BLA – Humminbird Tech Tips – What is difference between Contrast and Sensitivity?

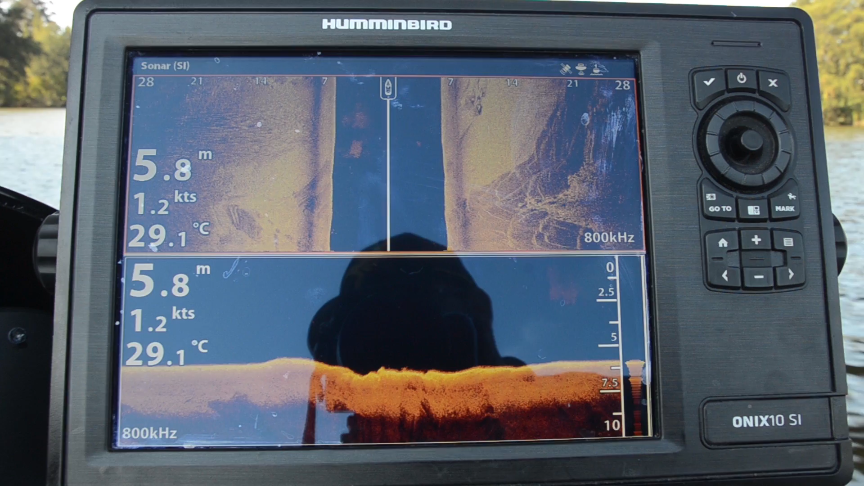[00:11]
On screen: depth 5.8 m, water 29.1°C
Today we're out on the water, we're having a look at the Onyx 10 SI, and one of the questions we often get asked about side and down imaging with a Humminbird product
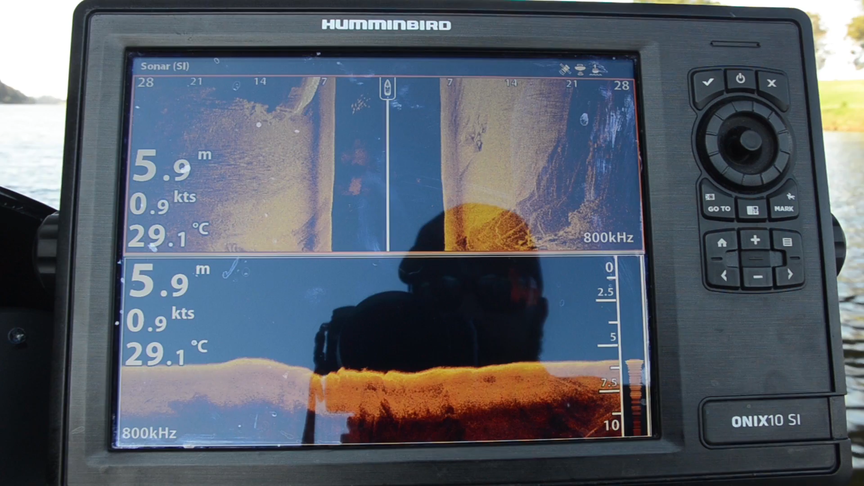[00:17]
On screen: depth 5.9 m, water 29.1°C, speed 0.9 kn
is about contrast and sensitivity. So in the case of both side imaging and down imaging, we can adjust both contrast and sensitivity.
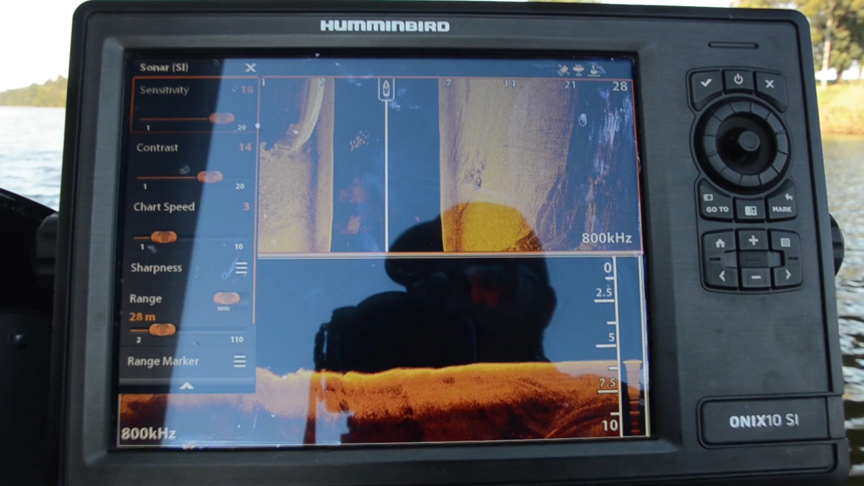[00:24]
So what's the difference between the two?
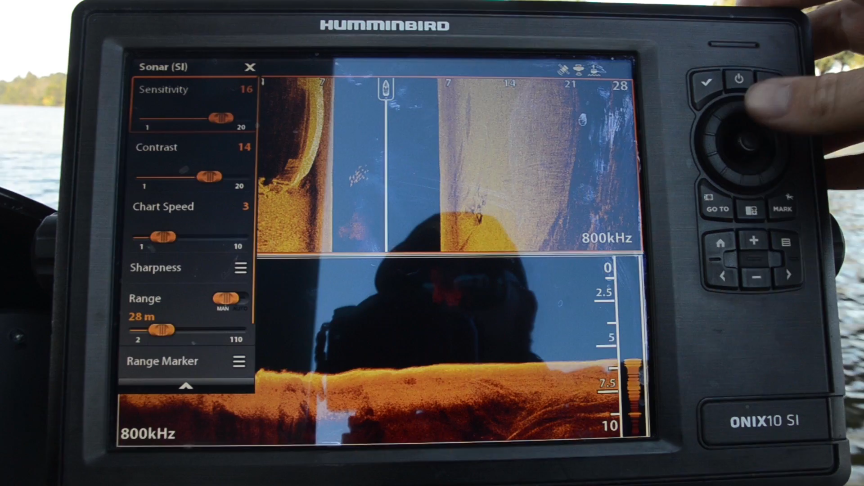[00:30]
Well sensitivity is really, I guess like having a hearing aid, you know, as we turn up the volume we're hearing more and more and more, and we'll get to the point where we're starting to hear too much from all the background noise around us as well.
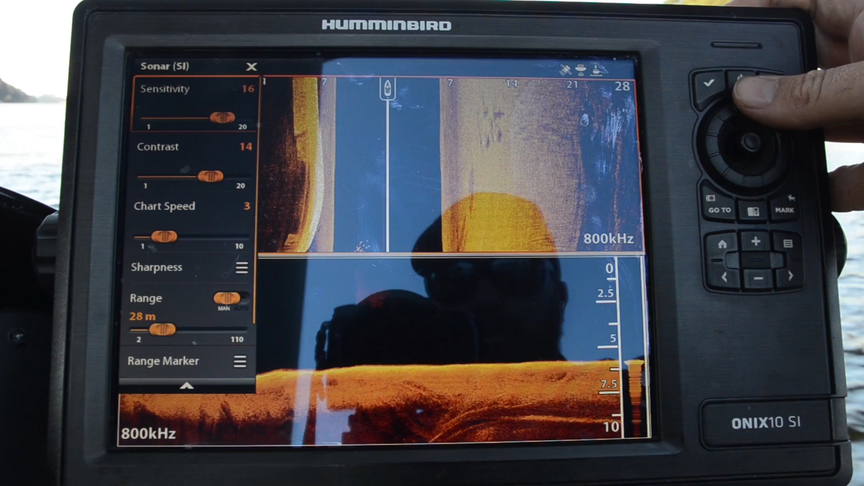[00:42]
So as you can see, as I'm adjusting that sensitivity all the way up to its top range,
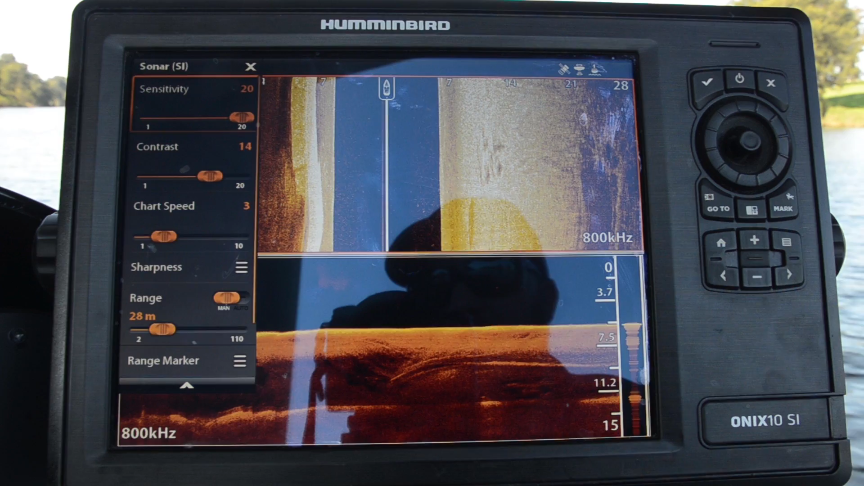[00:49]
you've actually got all the surface clutter in the water column there, and as I pull it back a little bit, it's nice and clear. So, you know, what we want to try and do is really get as much out of it as we can, but still keep this water column nice and clear to help us find those few fish. Now contrast, what contrast is, I guess, is the exposure of the image. A bit like taking a picture on your old SLR camera, film camera, you know, we've got too much light coming in through the lens, we really, we overexpose the image.
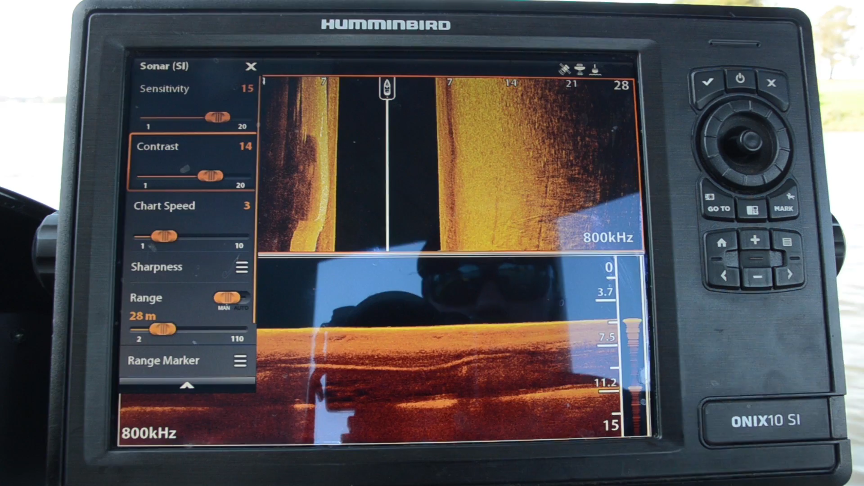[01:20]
So by adjusting contrast, we're, we're sort of adjusting, I guess, the brightness a little bit, but that also relates to how we see any of our structure or any of our shadows like this,
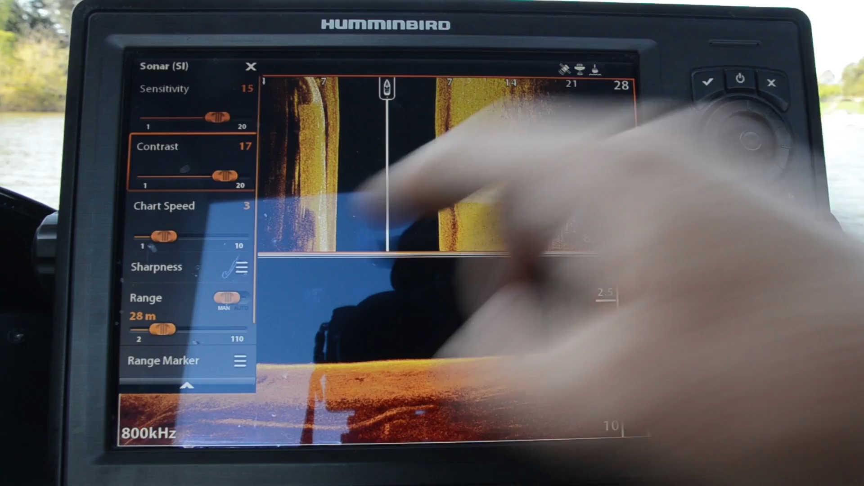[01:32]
this bridge pylon that was out to the left-hand side there. So myself,
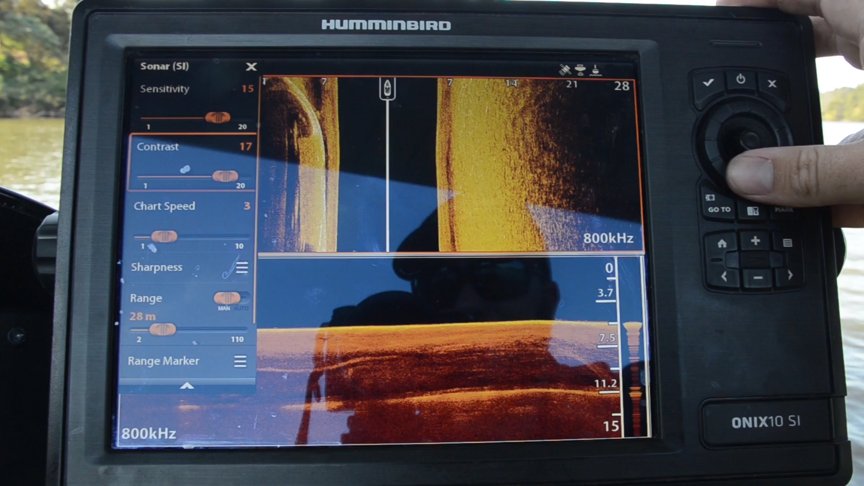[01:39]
I like to sort of run that slightly underneath what my sensitivity is, because if I bring it back too much, we start to get a fairly washed out image. And again, we're introducing a lot of that noise back into the water column.
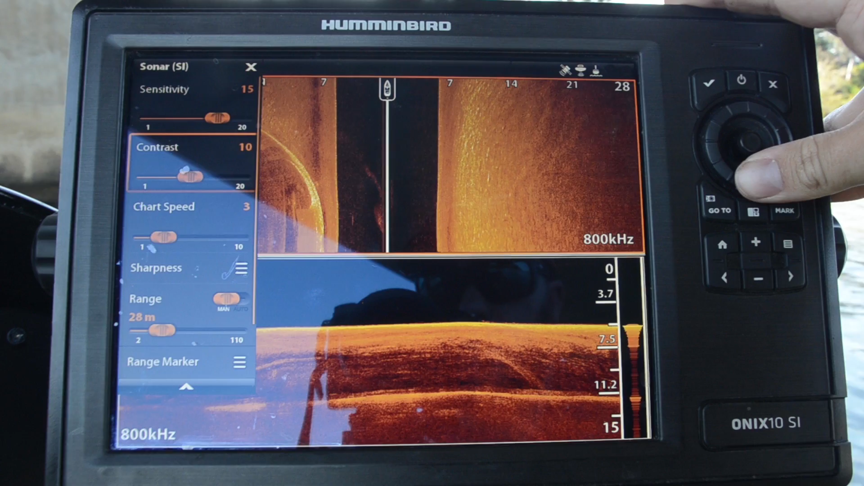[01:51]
So look, with the Onyx, I sort of find a sensitivity around 16 and contrast around 14 seems to be pretty good out on the water. And look, it's, it's the same with down imaging as well.
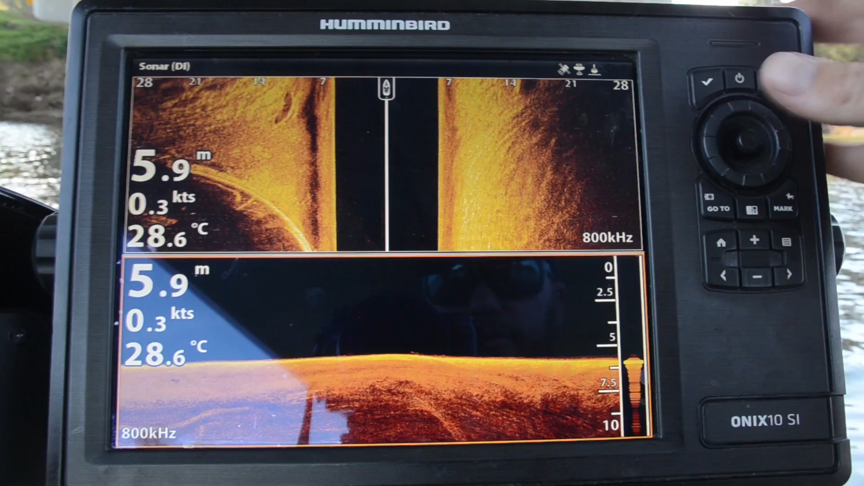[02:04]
On screen: depth 5.9 m, water 28.6°C, speed 0.3 kn
You've got the same two adjustments there. You can see I'm running 15 and 13. Probably another note there is chart speed.
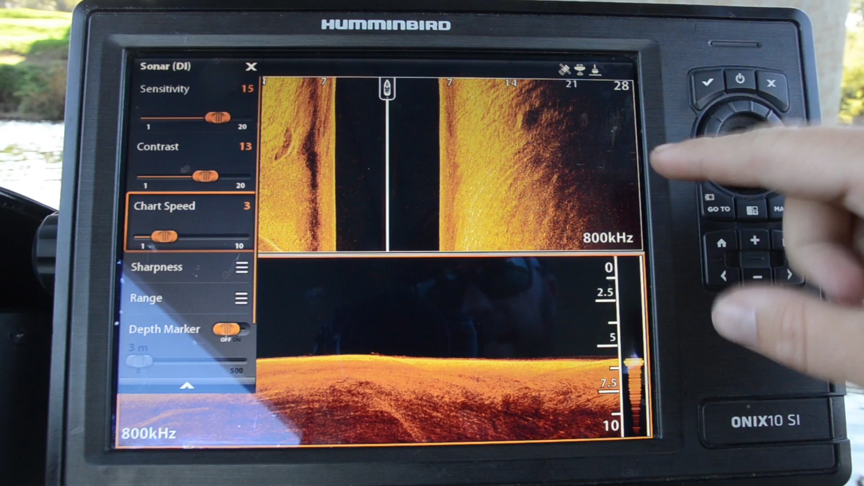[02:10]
That's how quickly the chart actually rolls down the screen. Try and match that to your boat speed. And sharpness is, I guess, is the graininess we're adding to the image. So if I turn that on, you can see at the moment it's on medium and it's really sort of giving a graininess to that image.
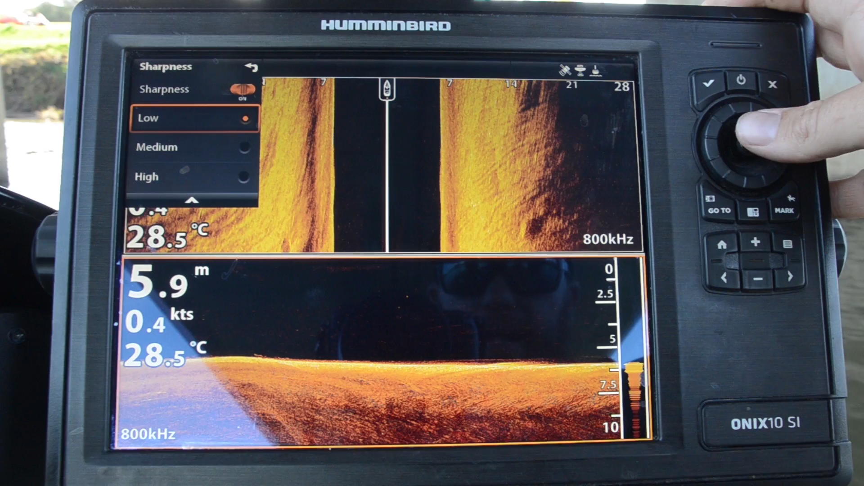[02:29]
On screen: depth 5.9 m, water 28.5°C
If I run that on low, I like running it on low because it allows me to get those shadows really to pop out of the screen. So any of those sort of little drop offs and bits and pieces that we have,
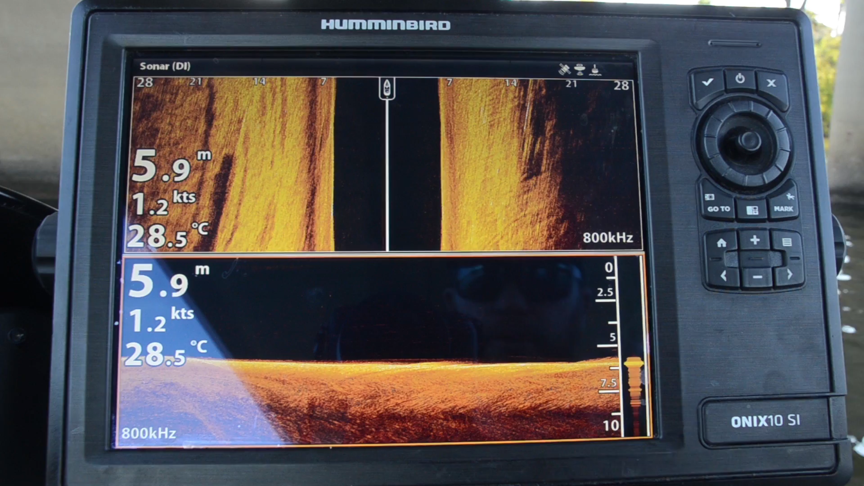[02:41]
On screen: depth 5.9 m, water 28.5°C, speed 1.2 kn
they sort of pop out of the screen really nicely with that sharpness turned on low. So for more tech tips on Humminbird, check it at www.humminbird.com.au or of course, like us on Facebook. ...